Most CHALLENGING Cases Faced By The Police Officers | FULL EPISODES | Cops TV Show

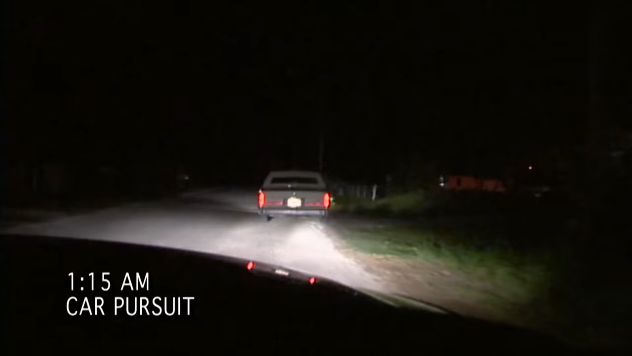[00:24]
Just went through the stop sign at Gishin Suncoast.
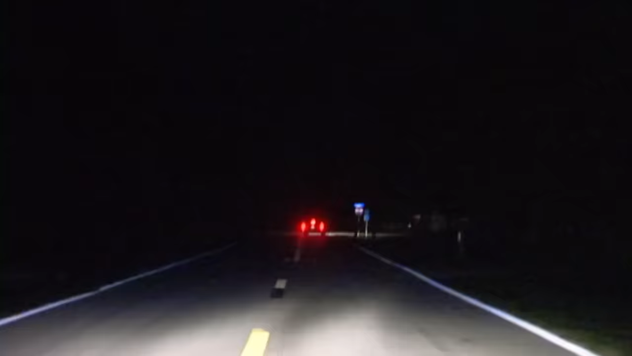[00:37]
It's getting a dead end up here.
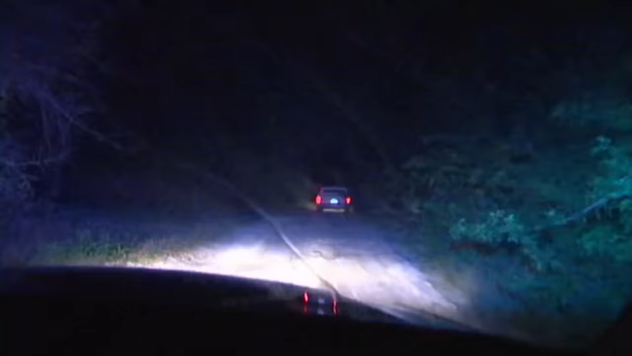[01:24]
Stop your vehicle. Pull the vehicle over.
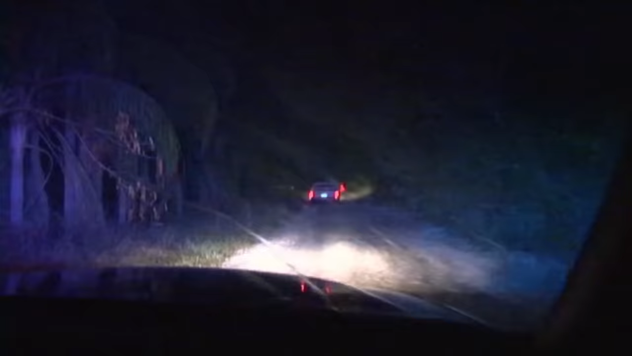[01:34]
No, he doesn't want to stop. We're not going. We're going about 25, 28 miles per hour. He does not want to stop. All right, he's not going to make the turn at Tucker.